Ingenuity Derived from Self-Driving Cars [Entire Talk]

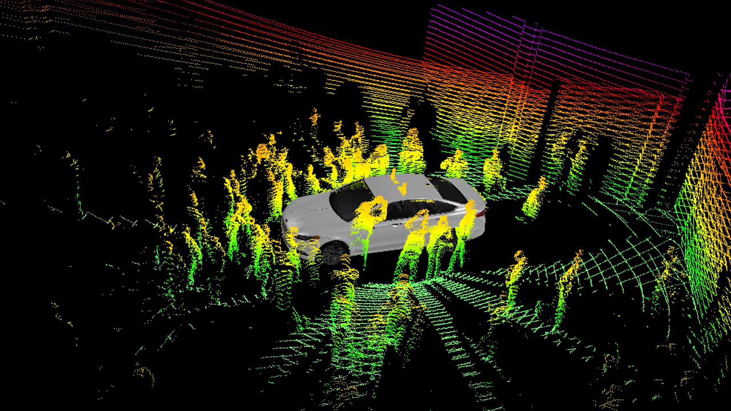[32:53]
As I look at automated vehicles, and I look at the way that they sense the world, a lot of automated vehicles will use laser scanners to sense the world. Anything very close to the laser scanner is seen in a lot of detail.